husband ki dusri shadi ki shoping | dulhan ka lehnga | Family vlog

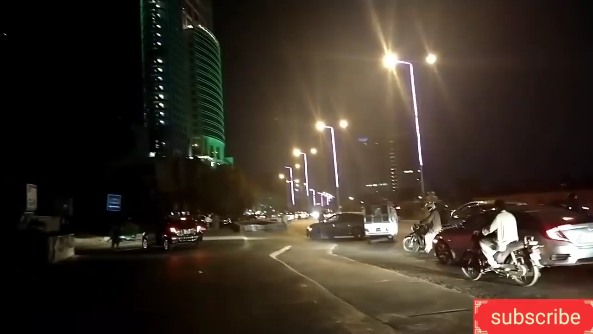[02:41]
ہوتی ہے اور یہاں پر دیکھیں کہ رات ہو چکے ٹائم بہت ہو چکا تھا تو بس یہاں سے ہم گھر چلے گئے اور گھر جاتی نا میرے سر میں درد جو ہے نا تھوڑا بڑھ گیا تھا تو اس لئے میں نے بچوں کا جو ہے نا